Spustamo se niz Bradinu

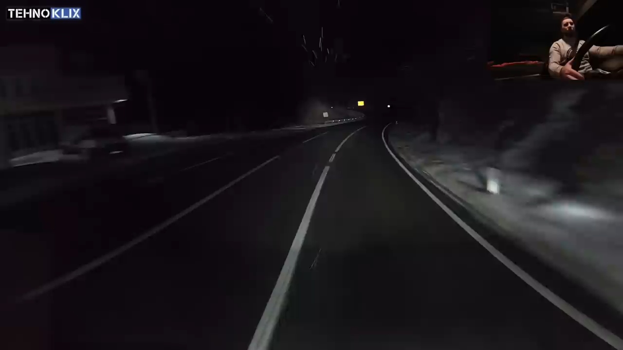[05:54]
Isključiti skroz, ovdje mi je sad ovo 3 stepena su upajanje retardera i pustim ja. Nema veze što je on u obrtajima, sad njemu je bolje što je u obrtajima,